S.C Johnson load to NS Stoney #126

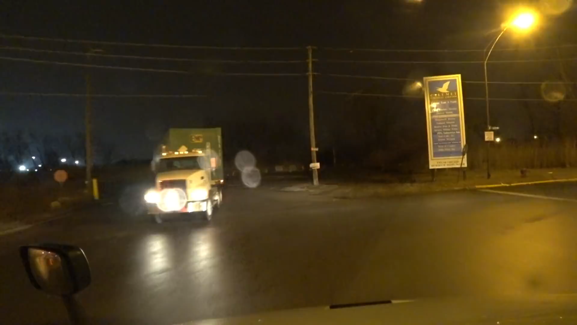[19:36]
Well, hello, hello! Welcome to NS Stoney Isle, otherwise known as Calumet. I sighted Calumet. Nobody at the gates.
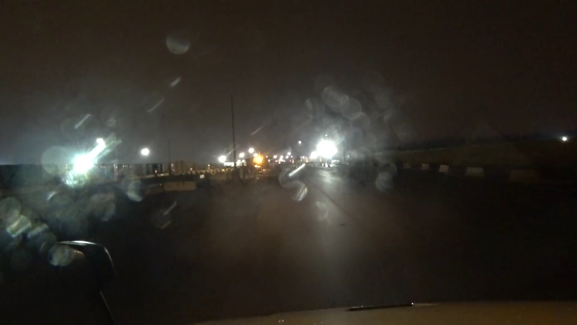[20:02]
We're going to be utilizing our NS app.
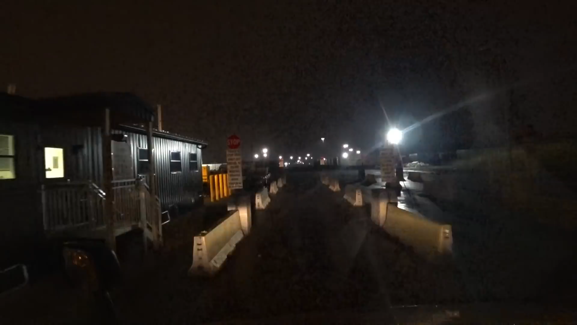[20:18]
Thank you.
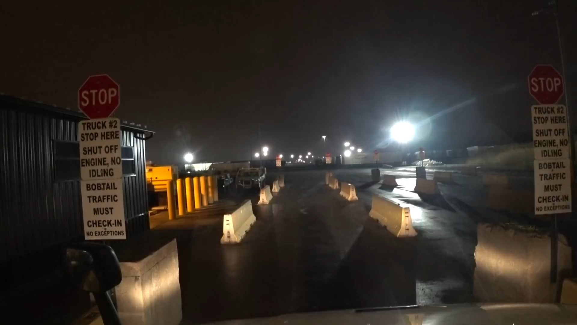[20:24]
about right there, but it's right across from that guy, and I don't want to be blocking him.